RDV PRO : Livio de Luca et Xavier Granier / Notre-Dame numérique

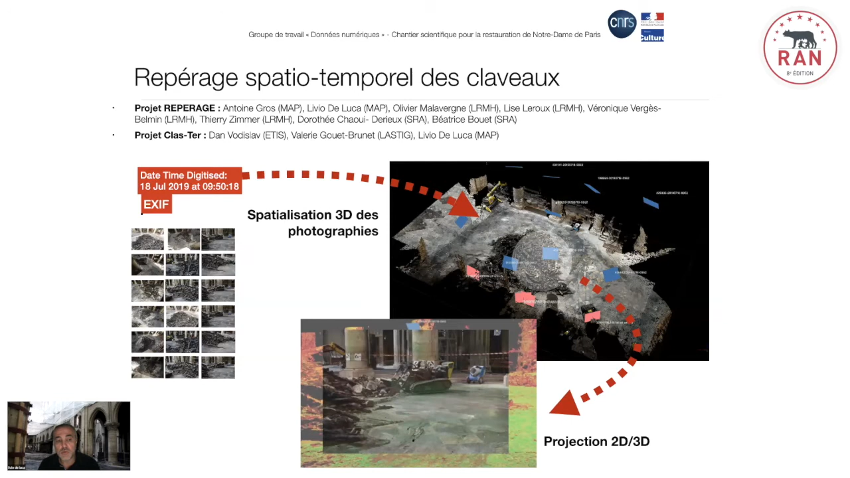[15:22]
localiser dans l'espace de la cathédrale en 3D les photographies, puis à partir donc d'une opération qui permet donc une annotation 2D et 3D, donc pouvoir localiser l'endroit où chaque élément est tombé, le localiser bien sûr dans un référentiel géométrique qui nous permet de corréler, de mettre en relation pardon, l'état avant et après incendie de la cathédrale et donc nous permet aussi d'identifier les lieux ou réduire l'espace de recherche finalement des lieux d'origine de chaque élément.
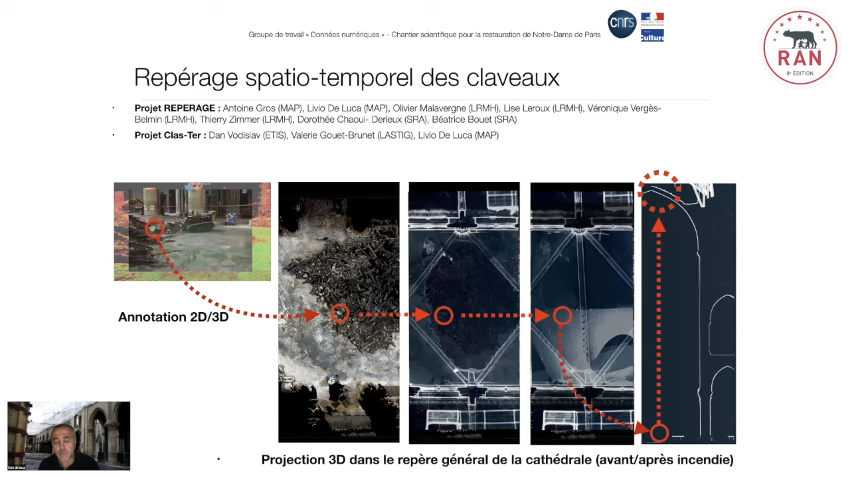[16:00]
Moi, typiquement, ici, vous voyez un claveau des nervures de la voûte, d'une des voûtes de la nef.